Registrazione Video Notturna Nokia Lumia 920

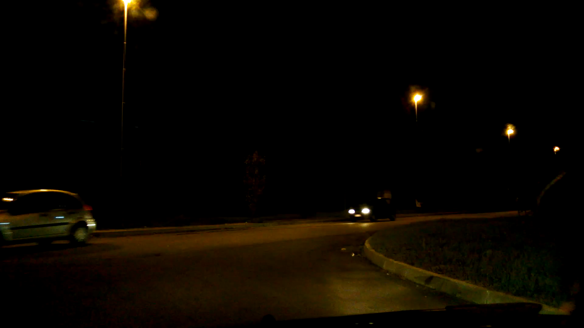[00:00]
Cari amici di Nocchiolino.it, faccio questo video come prova per tre cose: stabilizzazione ottica, video di sera, come vedete, anzi ormai è abbastanza buio, sono quasi le 10 di sera, e anche come qualità di registrazione audio, dato che metterò il volume abbastanza alto in macchina in modo da sentire come registra.